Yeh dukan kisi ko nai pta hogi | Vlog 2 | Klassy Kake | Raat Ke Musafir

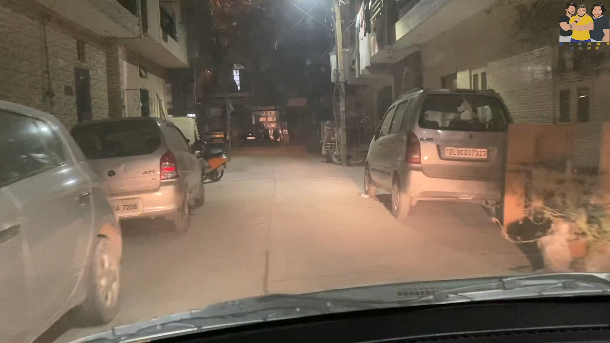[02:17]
अब हम जा रहे हैं गोलू को पिक करने। देखना यार कितनी दूर रहता होगा, मैं पूरा दिखाऊंगा।
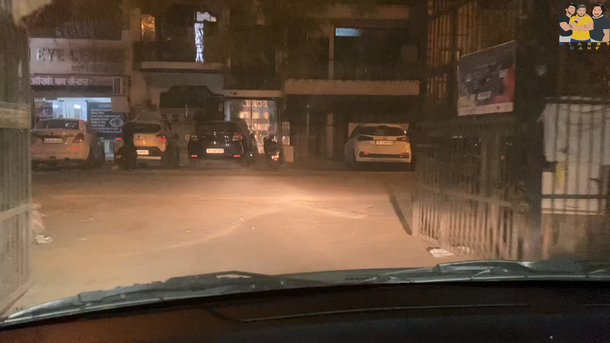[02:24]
इतनी दूर भी नहीं रहता, फिर भी इसे हमें पिक करना पड़ रहा है। वो देखो, ये चलता हुआ बाहर निकला हमारा हीरो।
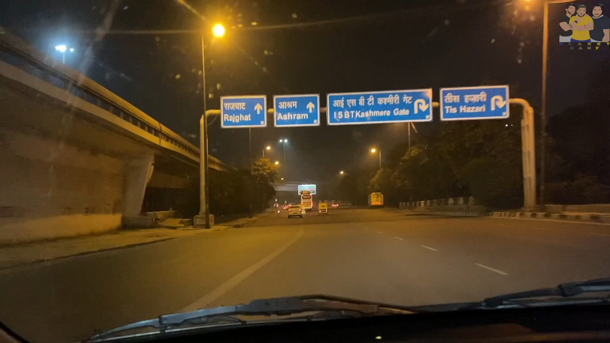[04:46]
हमें जाना है इस वक्त राजघाट की तरफ, और अगर आप यहाँ से इस बोर्ड को पार करने के बाद अगर आप यू टर्न कर लेंगे, हमें लेफ्ट जाना है, और अगर हम यू टर्न कर लेते तो हम जा सकते हैं ISBT का जो बस स्टॉप है सबसे बड़ा। ये है मस्जिद का मेट्रो स्टेशन,